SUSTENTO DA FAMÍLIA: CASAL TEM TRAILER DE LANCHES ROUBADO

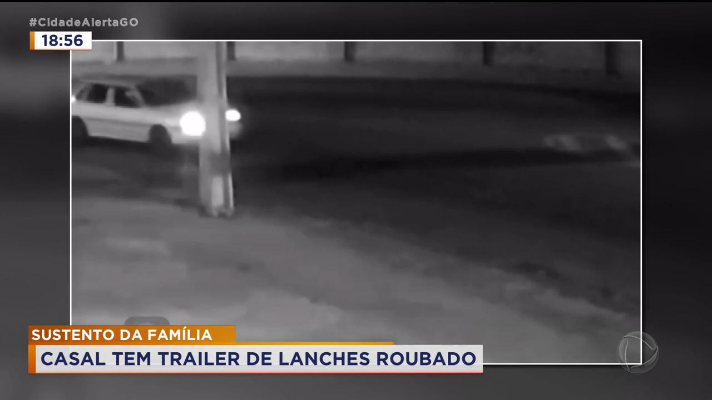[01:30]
E aí, depois que eles furtam, ó, dão no pé. Deixa eu conversar com o pessoal aqui pra eles explicarem melhor essa história.